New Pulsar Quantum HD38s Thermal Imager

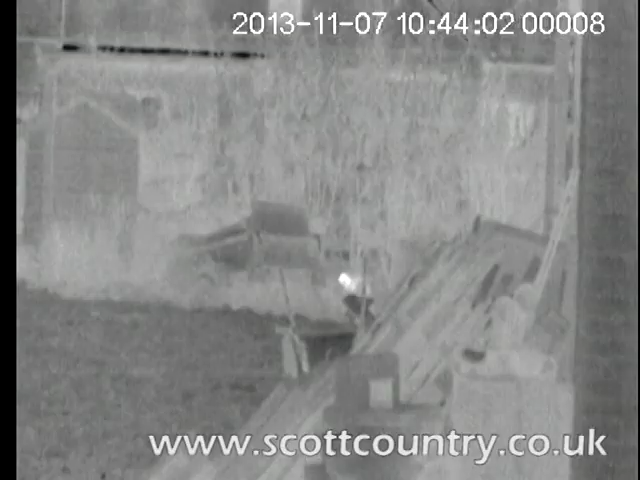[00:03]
Okay Paul, Quantum HD38S, brand new product, what are we looking at here? This is the new Pulsar Quantum HD38S, retailing at £2,899.
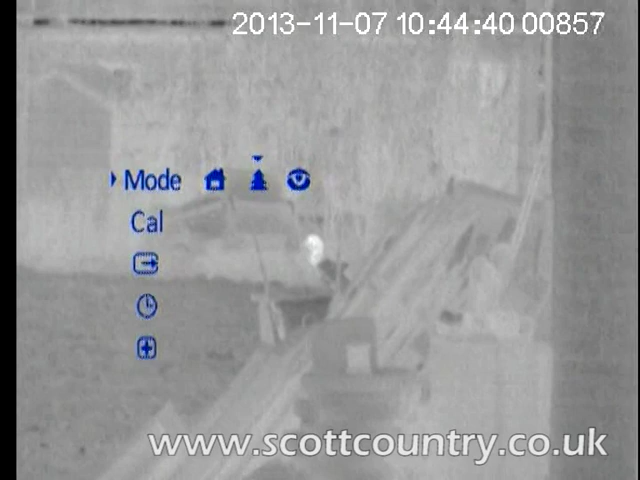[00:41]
The difference here is the house is for an urban environment, the forest for a forest environment and the eye is an enhanced mode, which shows much more definition in terms of heat sources. And this is a new feature, I mean the old HD model didn't do that, I can see the brightness, you're changing the brightness there, and you've also got a contrast button. Is it a wheel again, the same easy feature?
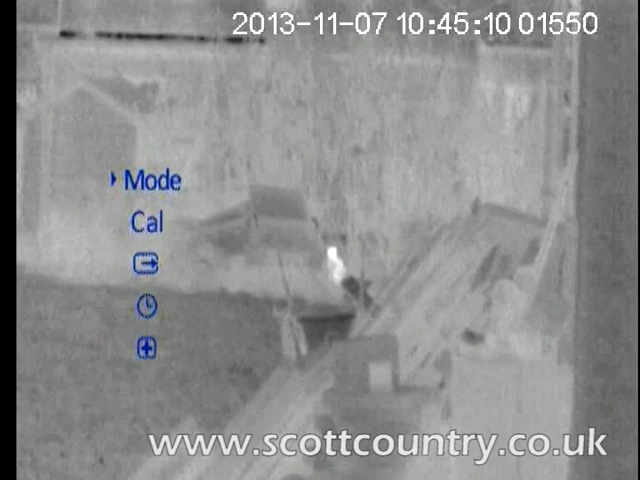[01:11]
This new menu you see here is going to be intrinsically, across the whole range of Pulsar products, they're all going to incorporate this menu, so it's going to be a standardised menu system. OK, and it's not going to get in people's way, this is great, because it's there,
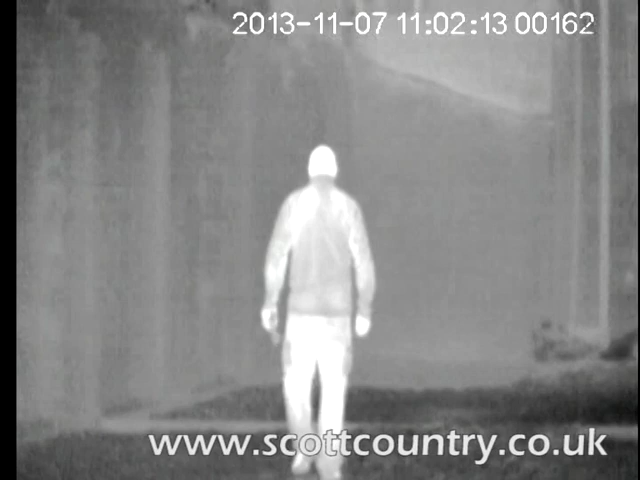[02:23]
is you're constantly having to recalibrate it, and with this it automatically updates. You can switch auto-update off to manually update as well.
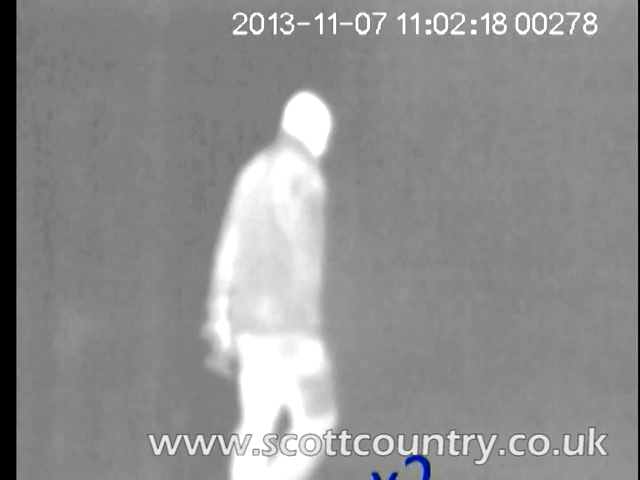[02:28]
This is good, man-sized object, it clearly shows the places where the heat are,
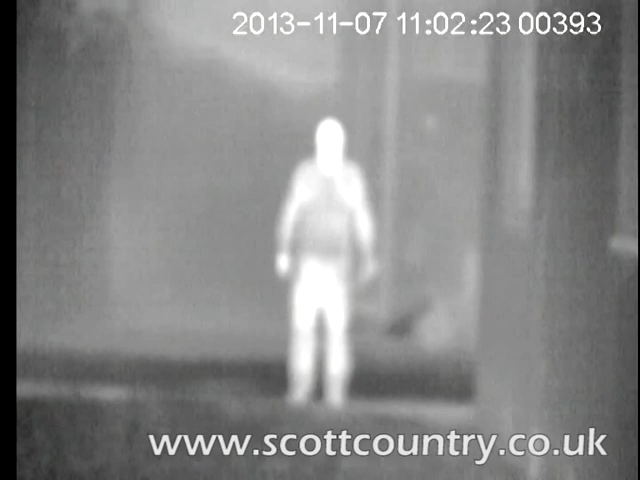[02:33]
and again, it's calibrating in the field, obviously, if you're going to use this for surveyors. This is ideal, isn't it? Absolutely ideal for surveillance, security, for hunting, for wildlife observation as well. A lot of people have said in the past about black and white heat signatures, that's just right, you don't need anything else.